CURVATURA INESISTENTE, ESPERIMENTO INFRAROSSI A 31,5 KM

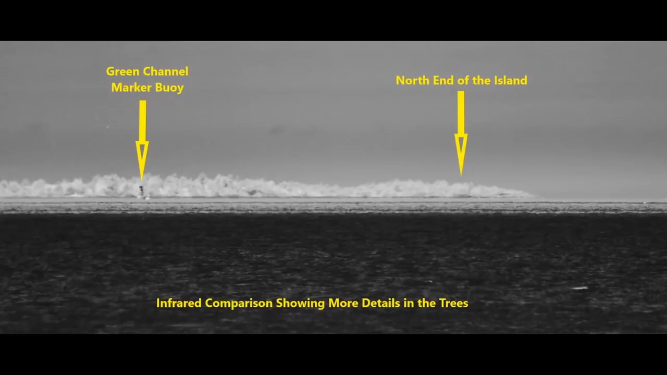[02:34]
E in questa foto a infrarossi dallo stesso posto si riescono a scorgere meglio i dettagli degli alberi dell'isola. L'infrarosso fa la differenza quando si vogliono vedere i dettagli.
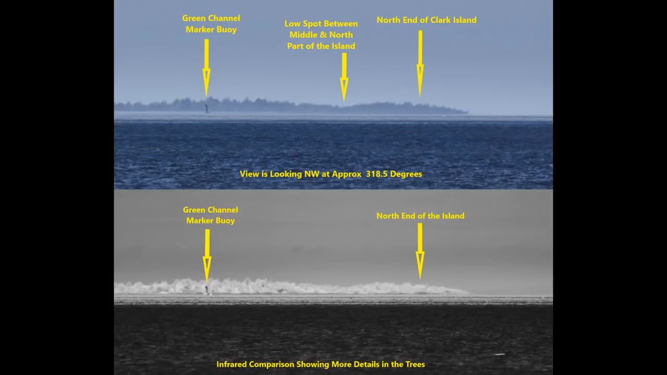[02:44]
E qui vedete le due immagini insieme. Se usiamo il calcolatore per la curvatura della Terra ad un'altezza di 5,18 metri e l'obiettivo lontano 31,5 km il nostro target dovrebbe essere nascosto di quasi 43 metri.